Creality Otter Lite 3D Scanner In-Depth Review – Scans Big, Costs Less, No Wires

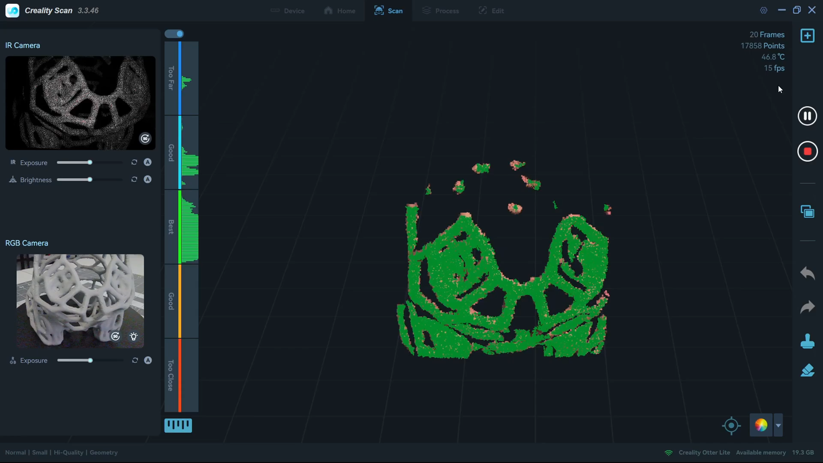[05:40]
I was getting an average of 15 frames per second scanning with the wireless Otter Lite. I loved not being tethered by cables.
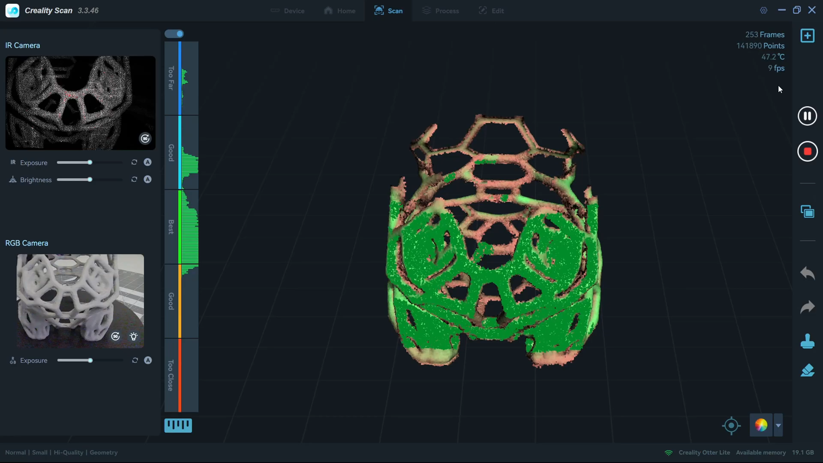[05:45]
It made moving the scanner around very easy. You can also combine the best of both worlds by using CrealityScan's Mirror Mode.
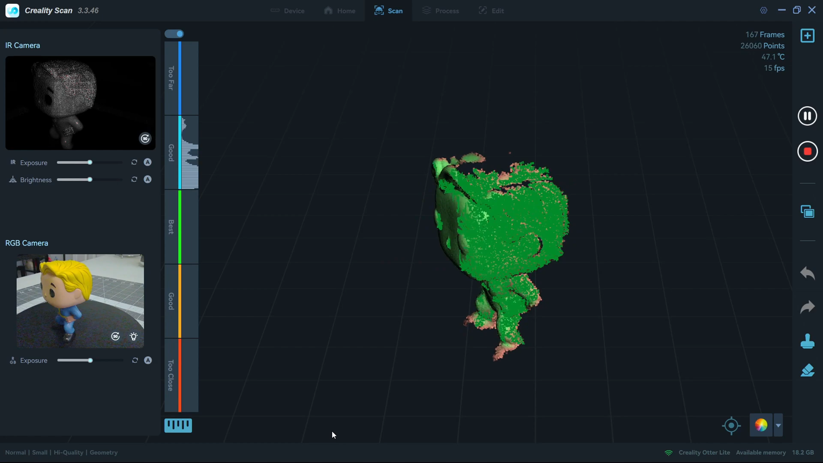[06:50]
If you move too fast, sometimes you can lose tracking.
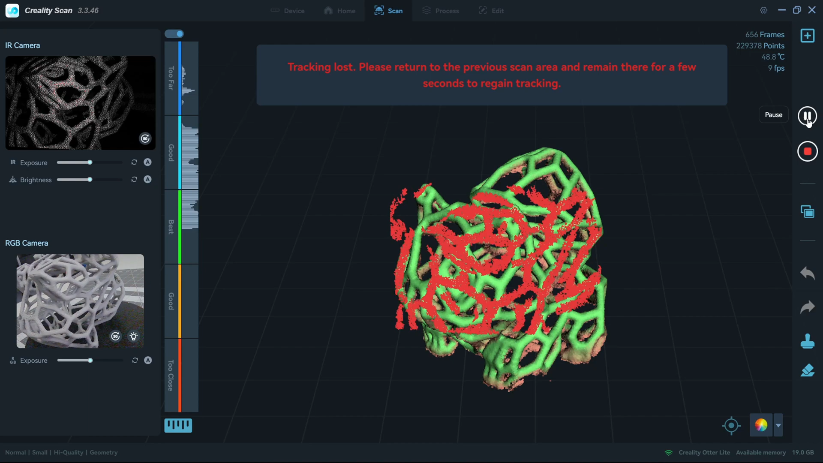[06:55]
But no big deal. You can go back to any area you've already scanned, and within a couple of seconds, it'll recognize where you are looking at and resume scanning.
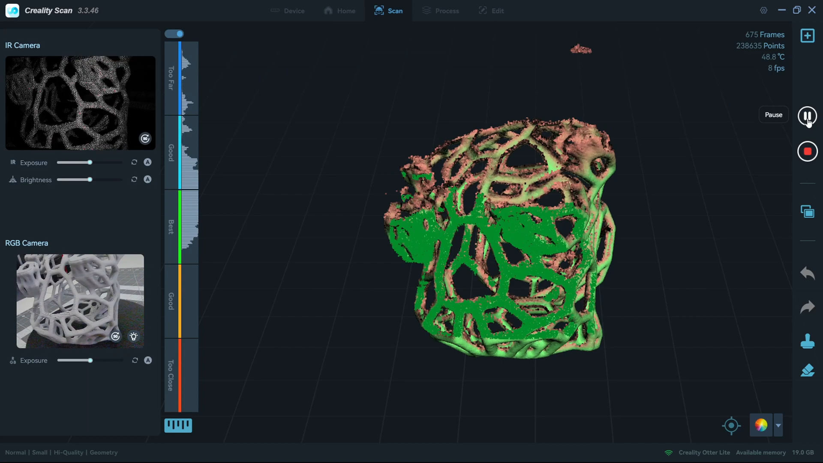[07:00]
Creality's anti-shaking algorithm helps with that smooth tracking. The scanner can only capture areas it sees.
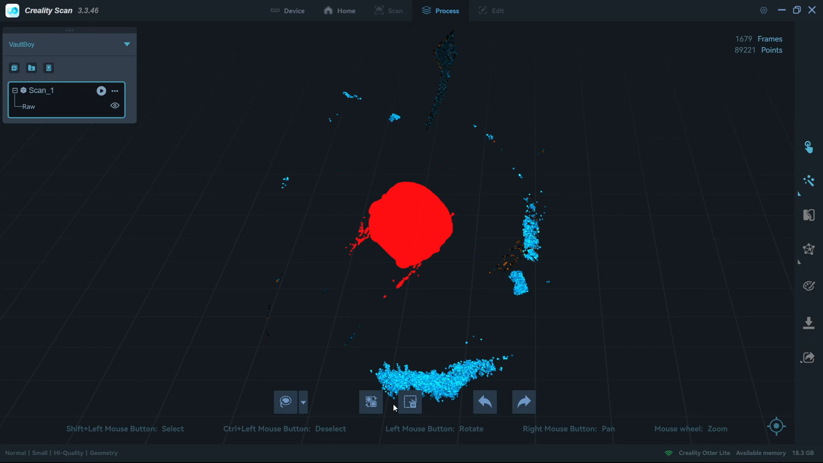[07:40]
CrealityScan's lasso tools make it easy to select points to remove and delete them from the scan.
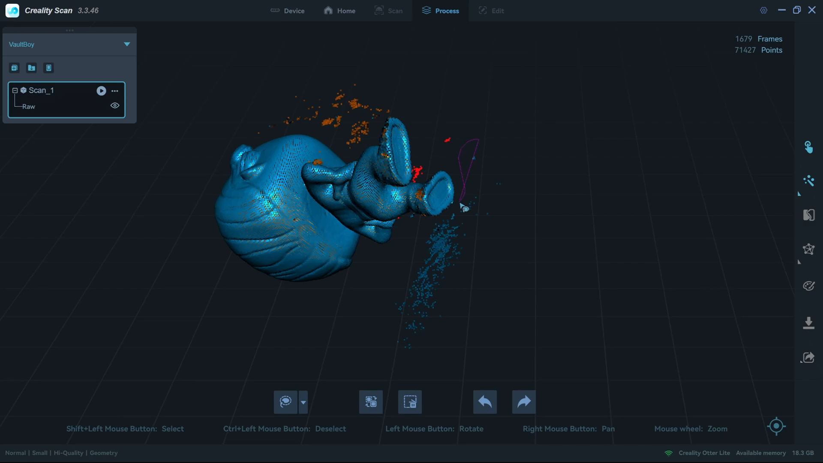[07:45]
And then the raw scan is turned into a point cloud and then turned into a watertight mesh. And finally, the color texture is added.
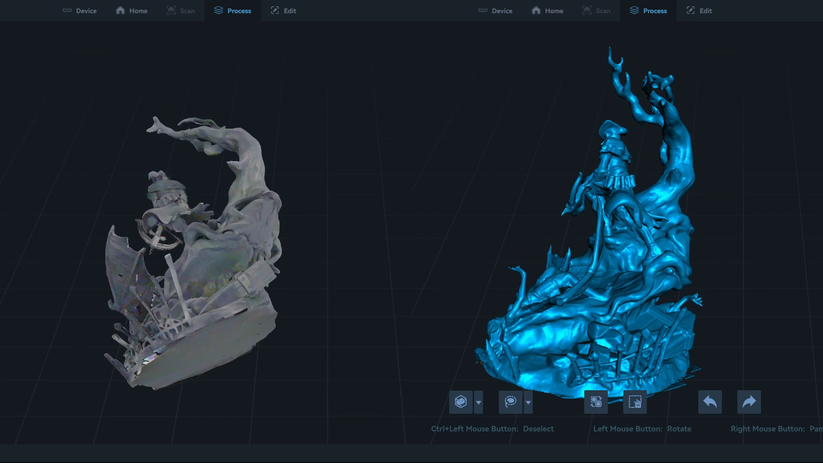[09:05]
The Otter Light did an excellent job at capturing the scene, although it couldn't quite capture the fine details of the face.
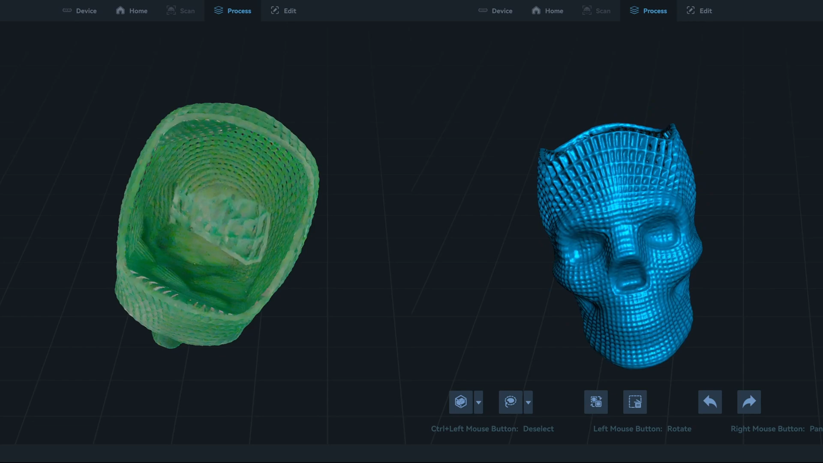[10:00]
I am impressed. It recognized all the little holes, even if it filled in a few of them around the back. And I could have done a better job of scanning the inside of the front face, as the mesh just closed that area off.
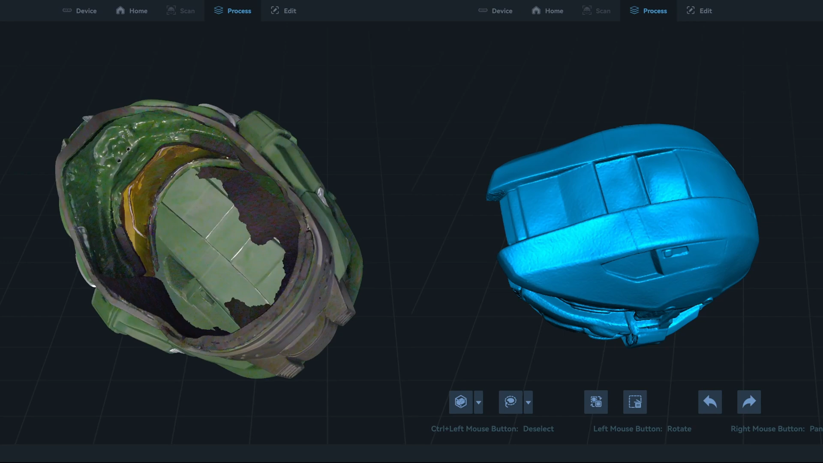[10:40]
It was able to scan the entire helmet, inside and out. And it came out great.
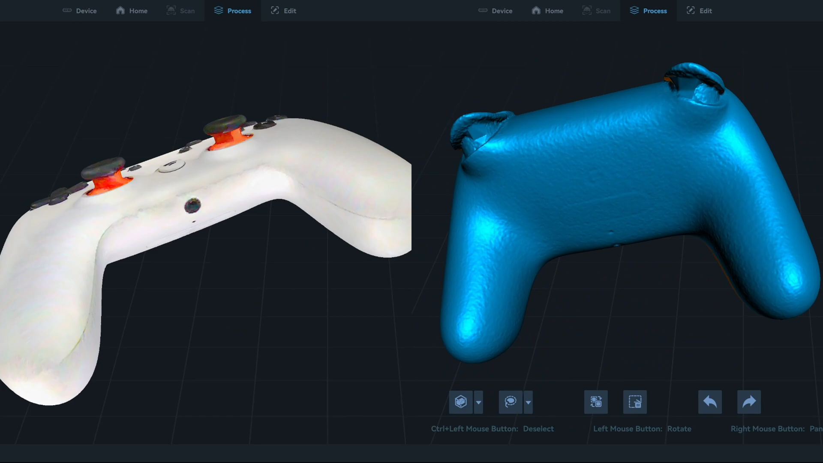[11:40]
This Lego painting is a good use case for the texture scan mode. Sometimes an object doesn't have enough unique geometry to track motion. For this Lego piece, geometry mode sees this round object and gets confused, spinning the scan around.
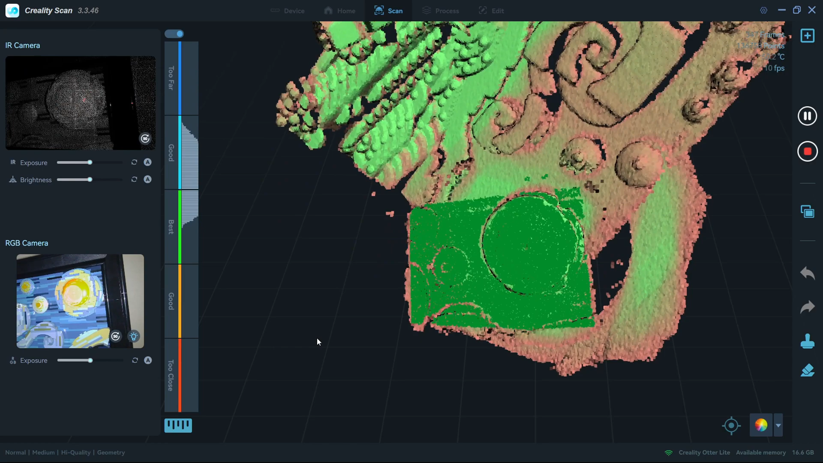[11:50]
But when using texture mode, it uses the color data to track motion,
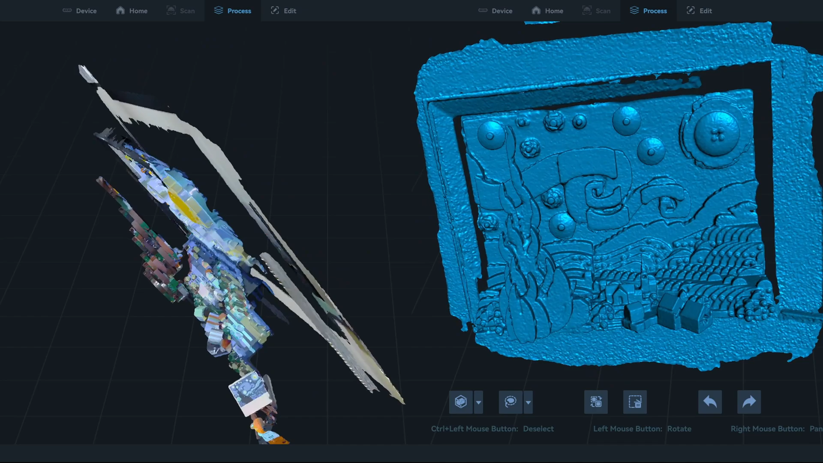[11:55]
allowing you to scan flat or round objects without unique geometry.
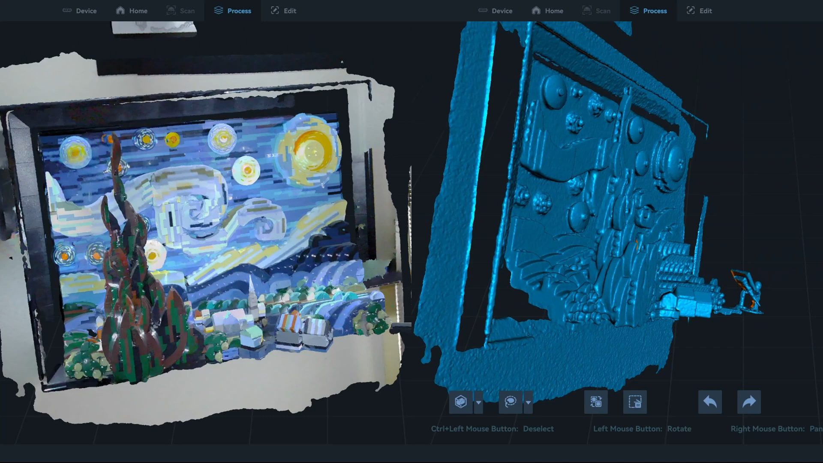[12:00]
The Otter Light's near-infrared light is eye safe, making it a great scanner for scanning people. The face scan mode is designed for just face scanning. It'll ignore hair.
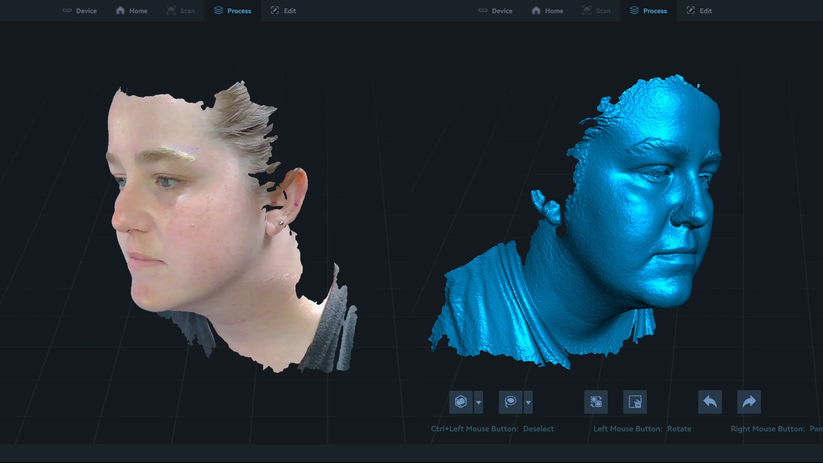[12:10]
It did a pretty good job with both the mesh and the color texture, although the color texture does hide some of the flaws of the mesh itself.
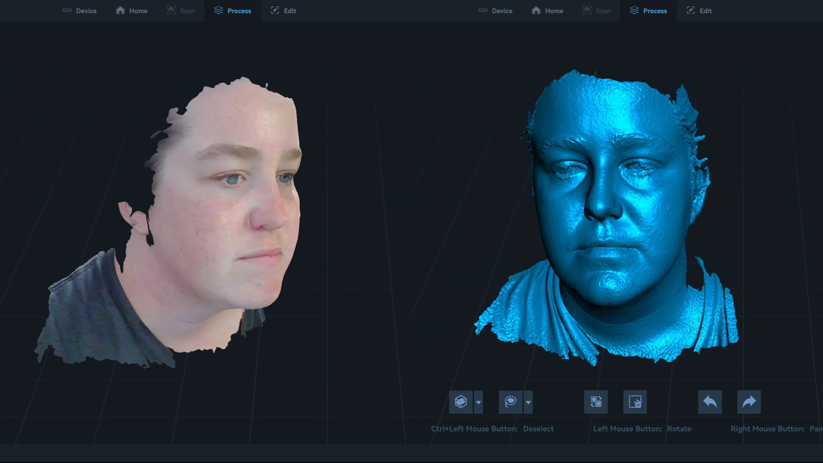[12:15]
It was extremely quick to scan a face. Just be sure to take off glasses. It doesn't handle glasses well.
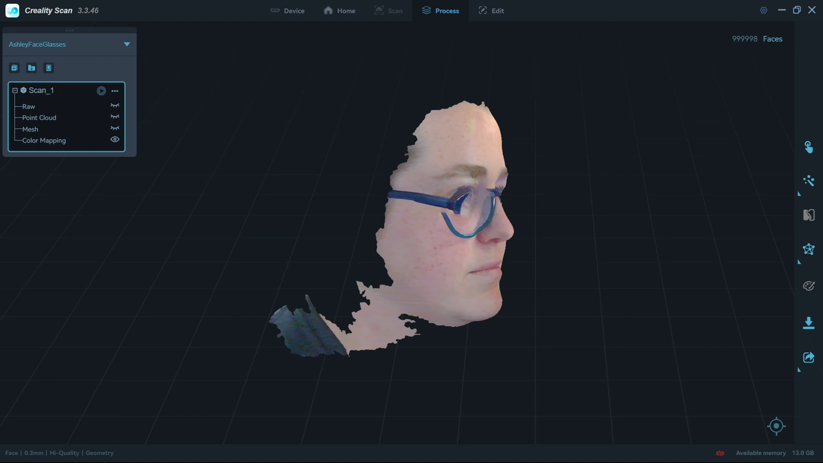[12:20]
The body scanning mode is designed for full body scans, including clothing and hair.